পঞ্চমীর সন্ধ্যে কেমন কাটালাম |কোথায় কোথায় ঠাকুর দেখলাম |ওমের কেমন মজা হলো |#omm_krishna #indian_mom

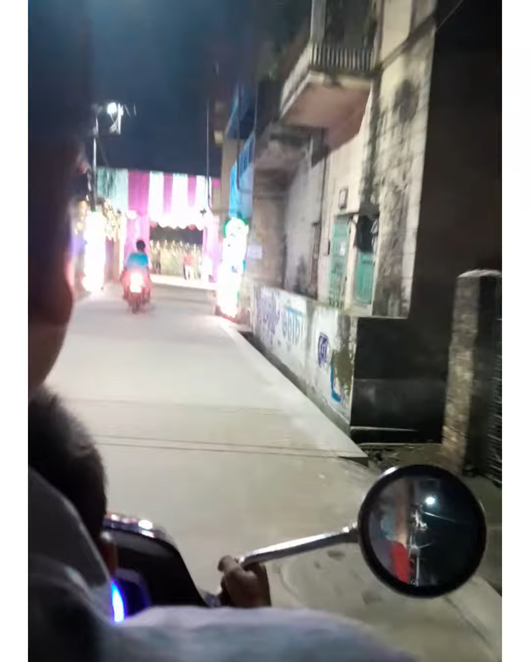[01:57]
पेत मोटा गनेश्थाकुर तो जेही रास्ता लास्ता लाइटिंग आचे ओर बाबा ओके शेही रास्ता गुलो ते बेशी कोड़े निये जाँछे,
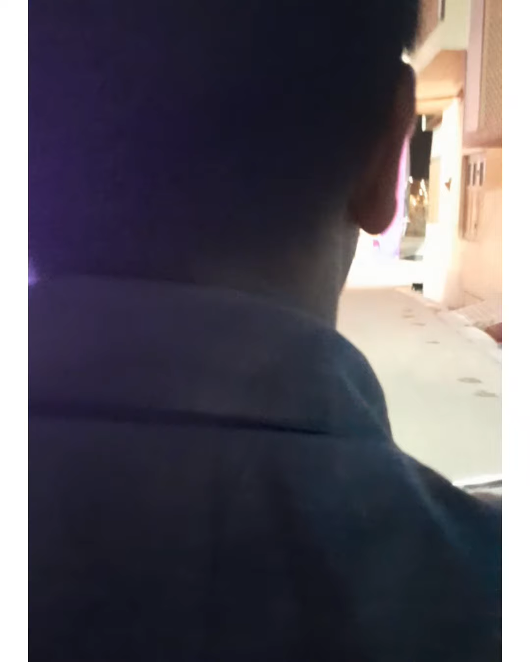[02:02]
जाते ओ बेशी मजा पाई देखे बेशी आनुन्द पाई लाइटिंगूलू
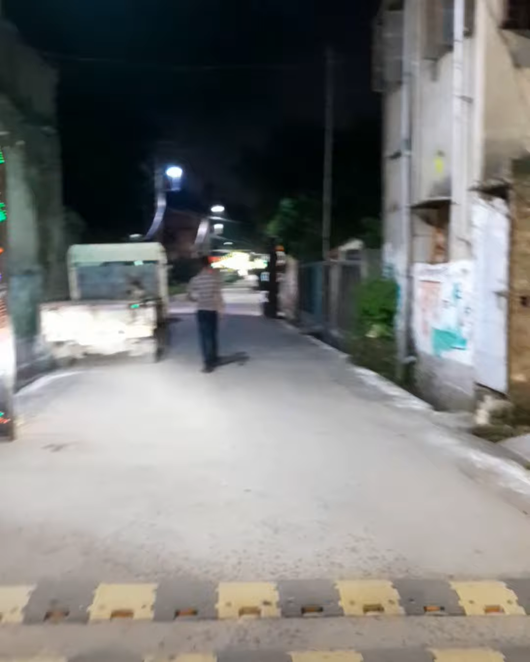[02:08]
देखे आम तो भेश आनुम्दडाई पाँछे और बोल्चे ओई दाखै मामा कतो लाइटिंग पतो आलो
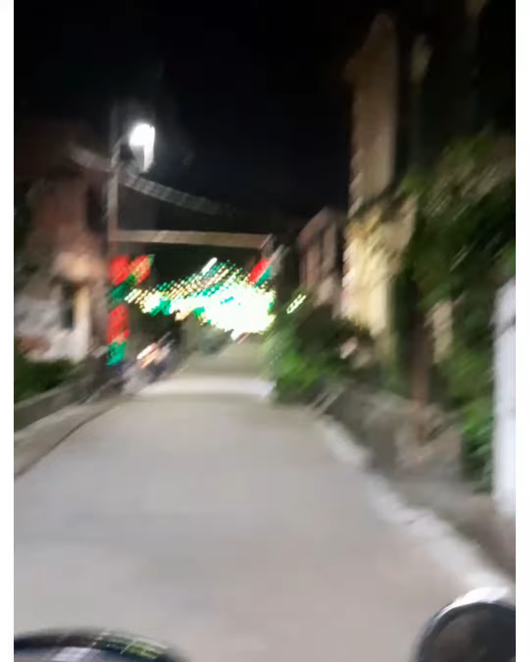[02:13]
आम लाइटिंगेच निज तेके जागछे तो बाच्छे तेर आनुंदो टाई बड़ो गथा एजे ओ आक्ट आनुंदो पाच्छे मजा पाच्छे एटा ते आमादेर खुब भालो लाइक्छे खुब खुशी होच्छे
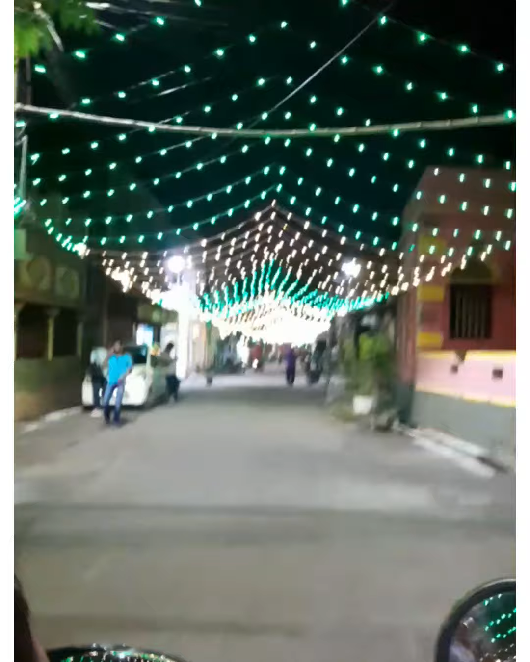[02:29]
आम्रा ना देख्लियो ओठीक खुजे खुजे बार कोर्छे कोन राष्ताय लाइटिंग आछे आर बाबाके बोल छे और जे बाबा चलोना उई राष्ताय जाई
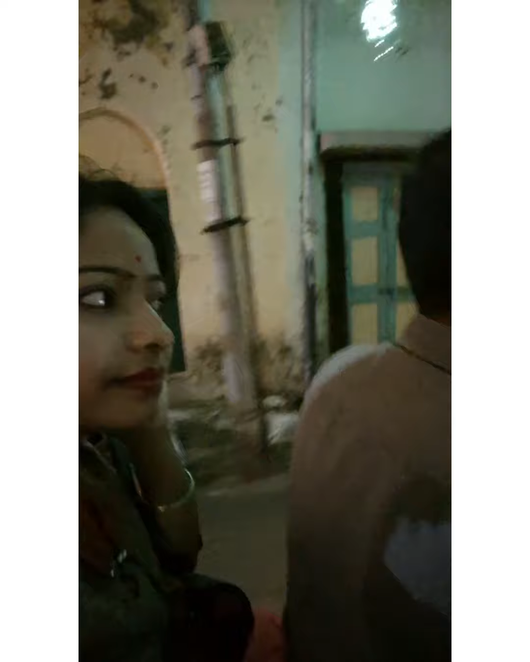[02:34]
आम्रा प्रथम एग गोरिठ्था कर्गुलोई देखे नियाची एई जे एई टा
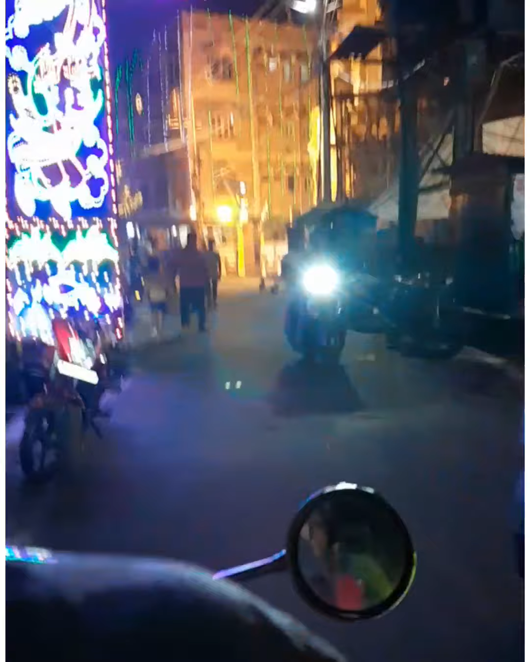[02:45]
होच्छे राधा बललो पूर एखाने बेश बरो एक्टा सुन्दर पैंडेल होएचे एखन आम्रा एखाने ठाकुट्टाई देख्टे जाबो